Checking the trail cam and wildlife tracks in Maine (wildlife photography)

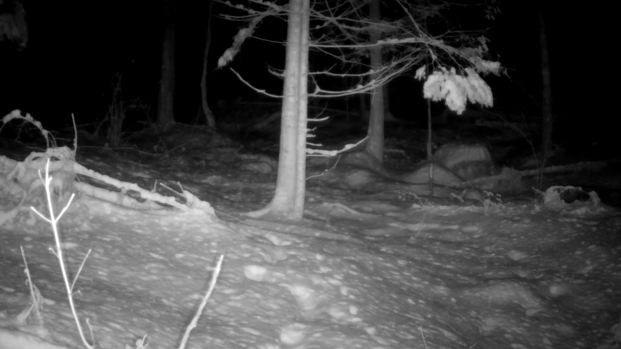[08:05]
I will cut in if I see anything when I'm watching this back later in the studio, but for right now, I don't think that I see any eyes.